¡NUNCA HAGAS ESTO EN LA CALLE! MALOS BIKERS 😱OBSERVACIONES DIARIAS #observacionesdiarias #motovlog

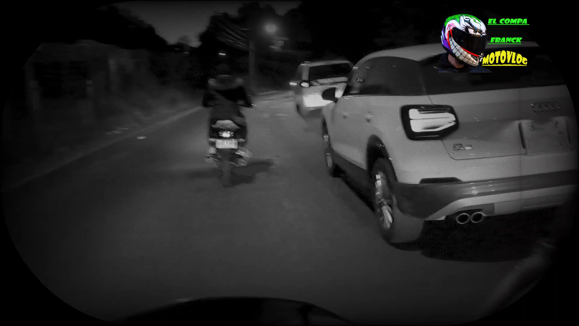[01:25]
¿Por qué chingados están los espejos? No lo sé, tú dime.
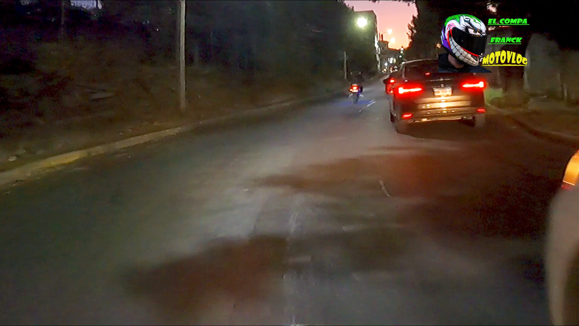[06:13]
Ahora sí que para qué chingados están los espejos, valedor. Y dije, no, pues se va a quedar, ¿no? Pero jamás metió cabrón a ver los espejos.
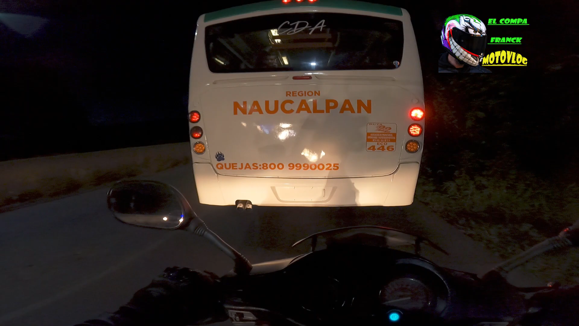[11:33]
Pero ni cómo, y aparte, pues, ni conozco ese tipo. Pero ya todavía se descompuso otro.
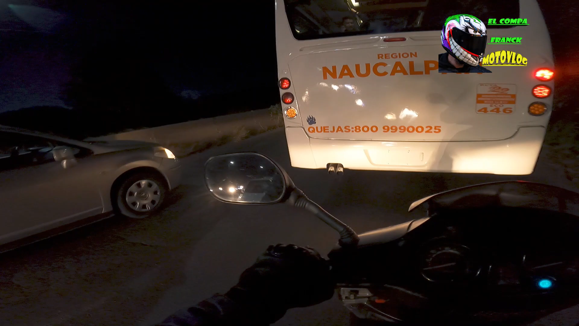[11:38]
Se descompuso otro. Ahora sí estamos.
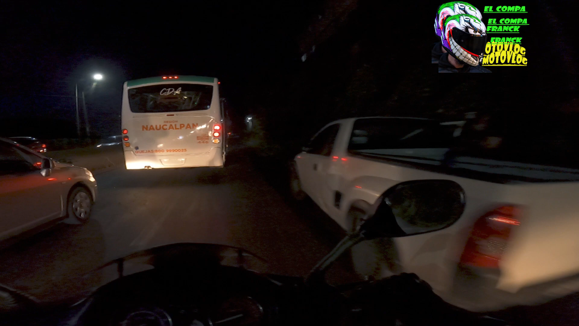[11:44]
Estamos canijos, bandita. Estamos salados. Fue gasolina, ¿no? Porque ahí llevaban el tanquecito.
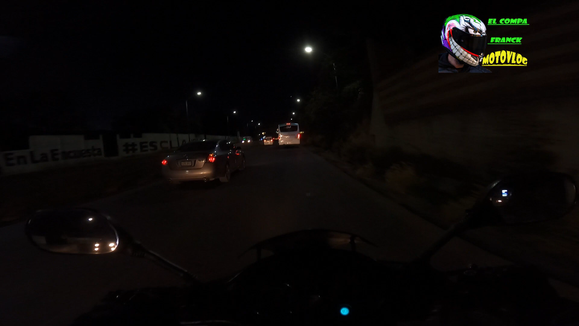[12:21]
Échale, valedor, échale. Ya, papure, que estamos atrasados. Ya te dejé el espacio, no te quieres aventar. No se quería aventar, ¿no? Acá el valedor.
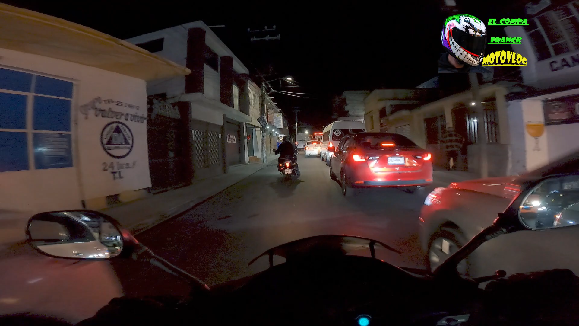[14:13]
¿Y ahora qué pasó aquí, bandita? Chingo de tráfico, era todos por la banquita.
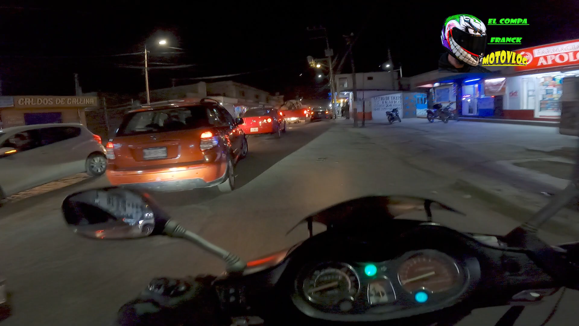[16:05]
No dejó pasar, tuvimos que buscarle. Estábamos en un cagadero.